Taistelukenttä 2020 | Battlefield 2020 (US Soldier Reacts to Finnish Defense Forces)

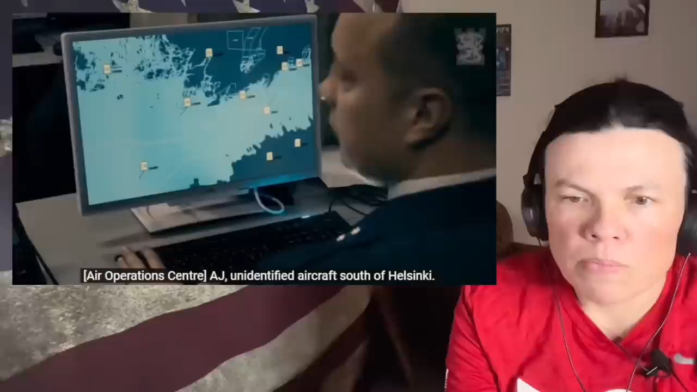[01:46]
AJ, siellä on matalalla tunnistamaton ilmailu Helsingin eteläpuolella. OK, Lajani, tunnistustehtävä, maali Helsingin eteläpuolella, matalalla.